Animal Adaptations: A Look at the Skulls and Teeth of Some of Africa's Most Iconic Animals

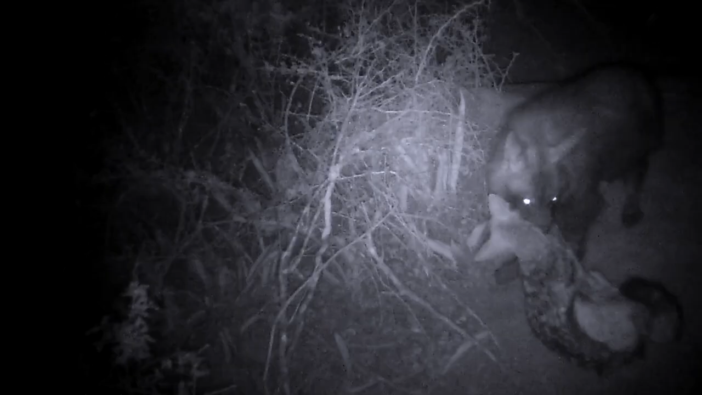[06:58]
marrow and the bone in a lot of the carcasses that they're getting to.